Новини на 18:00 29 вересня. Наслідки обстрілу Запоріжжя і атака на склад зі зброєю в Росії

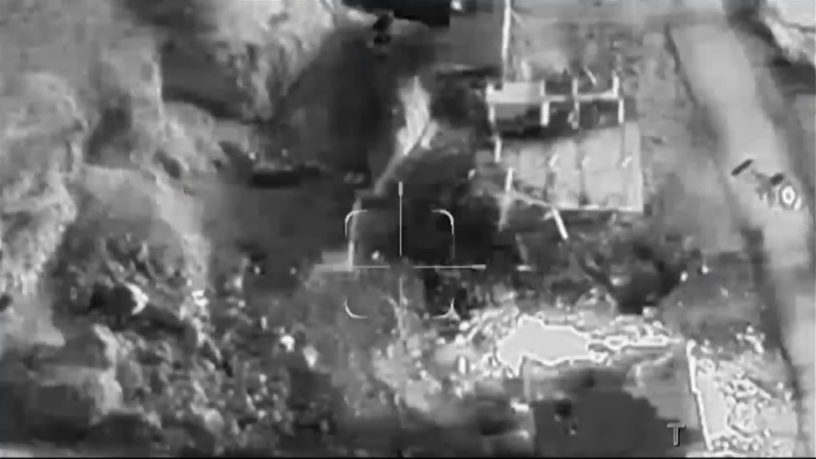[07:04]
А також будівлі, які, серед іншого, використовувала Хезбола для зберігання зброї, заявили в армії оборони Ізраїлю.
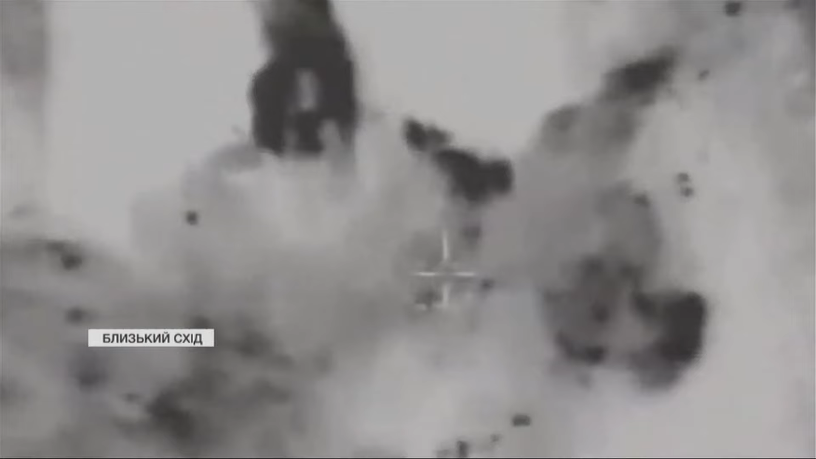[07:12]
Крім того, було ліквідовано ще одного командира Хезболи – Наубіля Каука, близького до керівництва організації.